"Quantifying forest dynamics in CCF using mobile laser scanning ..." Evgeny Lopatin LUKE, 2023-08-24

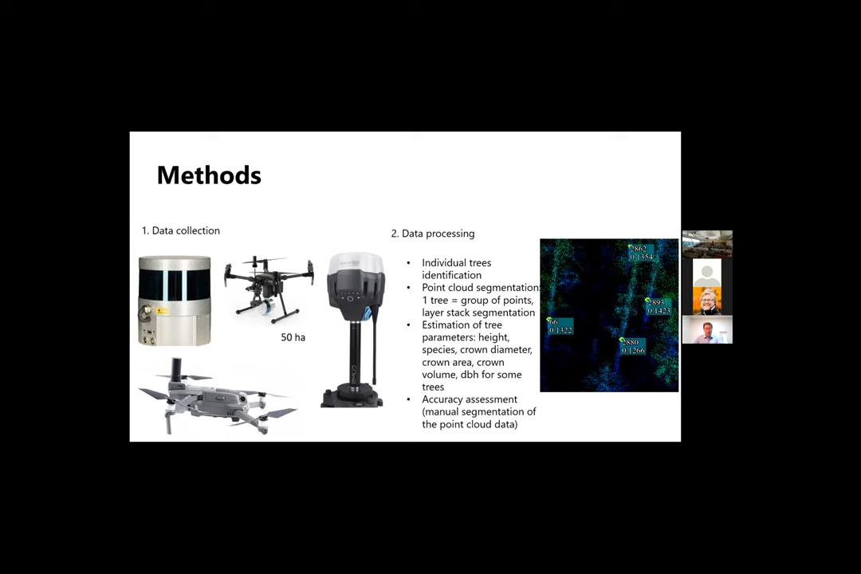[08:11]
we were able to estimate this diameter. Then we did also accuracy assessment, so we established ground control points, we established plots, and we also did some measurements manually on the point cloud in order to check how accurate the methods are working in reality. So this is how collected data look like. So before the thinning, so you can see the orthophoto, and then you can see the LIDAR point cloud over the study area. And it's very important also to mention why those methods could have a potential in the future, because we could estimate quite many parameters,
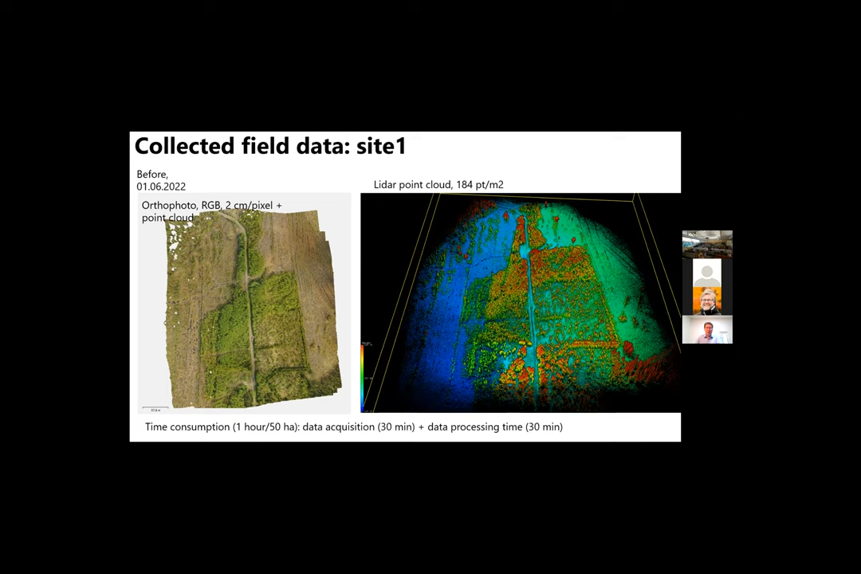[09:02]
for data acquisition and processing. So it means about 30 minutes for flight, and then about 30 minutes for data processing. I mean, in case when you know all the algorithms and you know all the parameters. So it's quite, from this point of view, it's quite an efficient way of collecting the forest data.